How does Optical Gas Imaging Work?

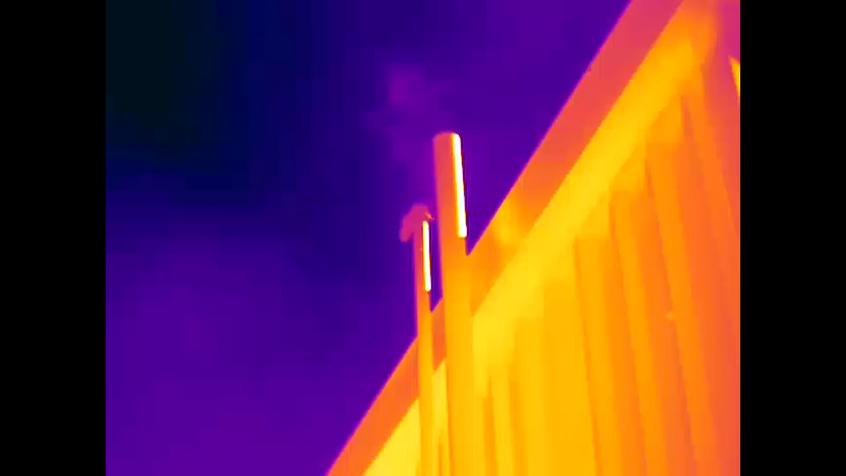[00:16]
We tune the camera with spectral filtering to line up or match up with those bands specifically.